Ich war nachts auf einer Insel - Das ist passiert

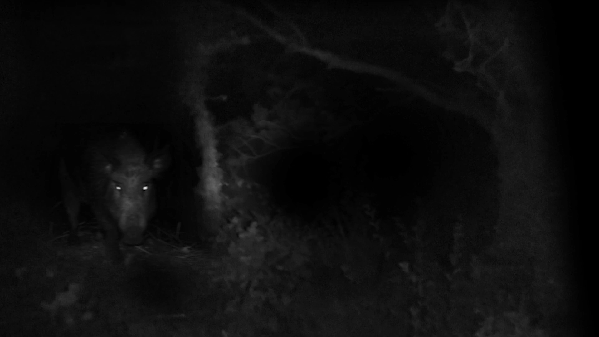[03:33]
Diese Tiere können bis zu 100 Kilogramm schwer und manchmal auch ziemlich ungemütlich werden. Es war irgendwo hier im Gebüsch und ich konnte es nur kurz sehen.